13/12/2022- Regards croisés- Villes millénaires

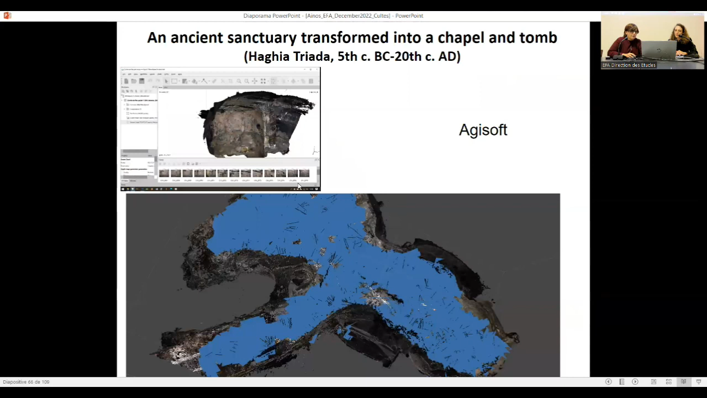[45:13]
des détails vous voyez ici les milliers de photos comment elles se répartissent donc ensuite dans le programme
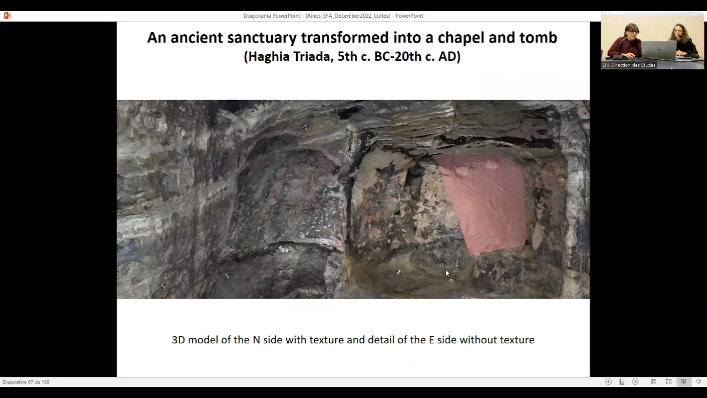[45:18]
Agisoft et ça lui permet de faire des textures et ensuite d'avoir des degrés de
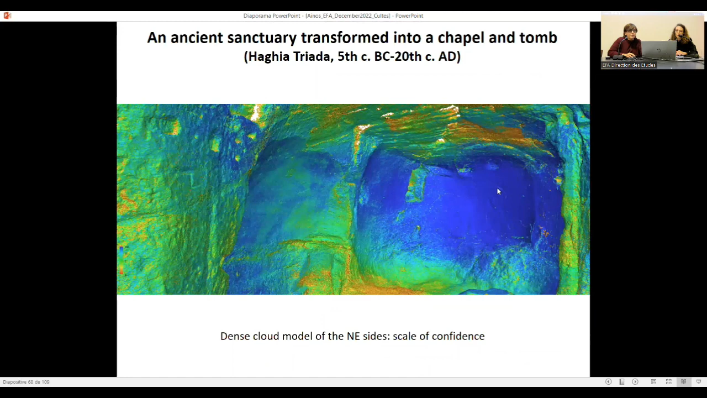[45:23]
confidence à quel point le détail du parois est précis et ça nous permet de voir vraiment alors que normalement on est dans